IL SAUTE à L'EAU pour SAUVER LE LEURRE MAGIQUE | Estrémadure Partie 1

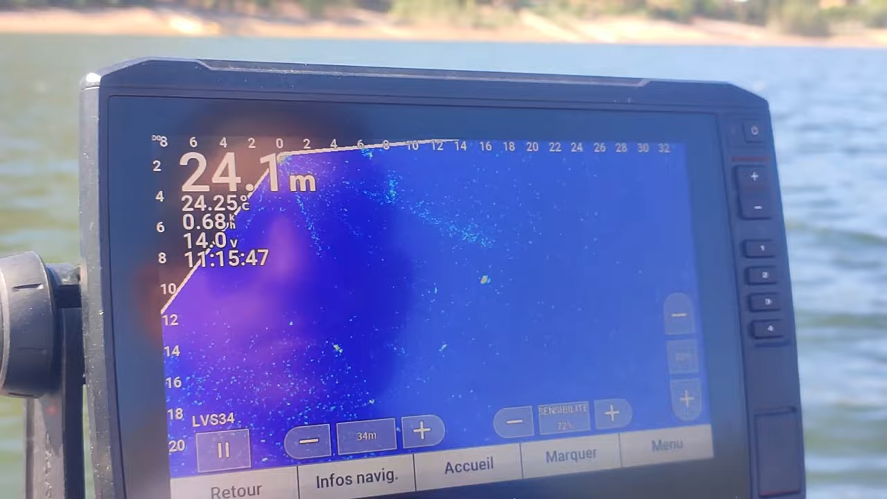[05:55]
On screen: depth 24.1 m, water 24.25°C
Alors là, on vient de voir une escouade de cendres.